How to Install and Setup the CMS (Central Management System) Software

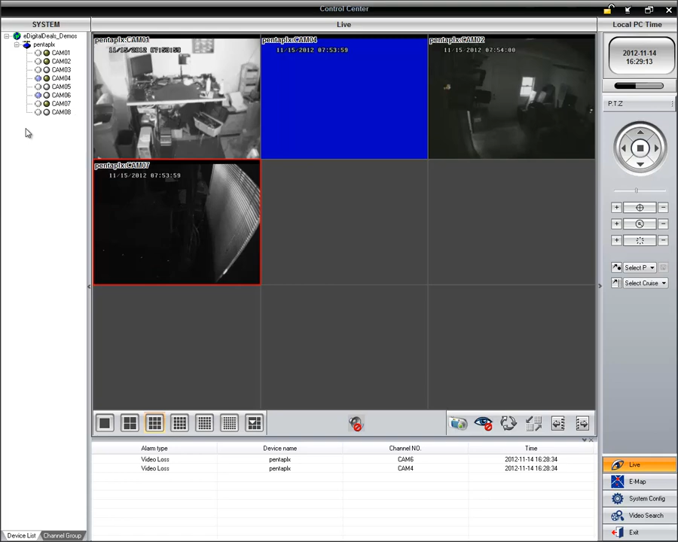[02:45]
Or if you want to, you can completely add the entire device by just dragging the device into the grid.